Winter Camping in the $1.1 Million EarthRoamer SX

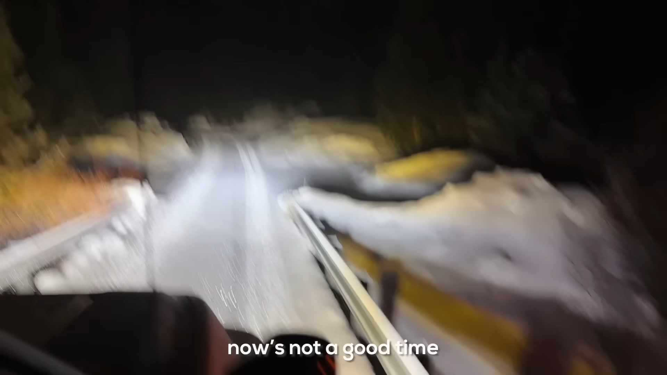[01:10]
it's not a good job as it was getting dark
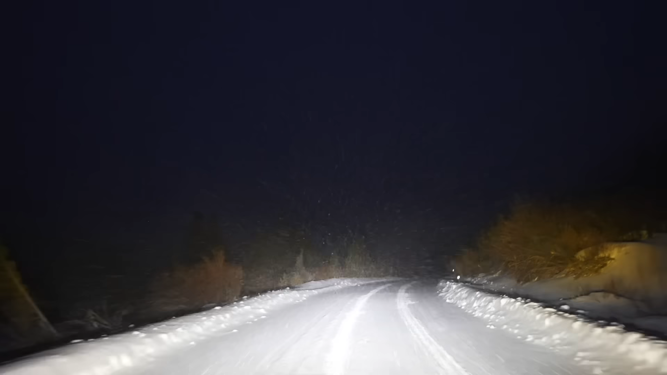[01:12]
really once it was completely dark we found the perfect camping spot i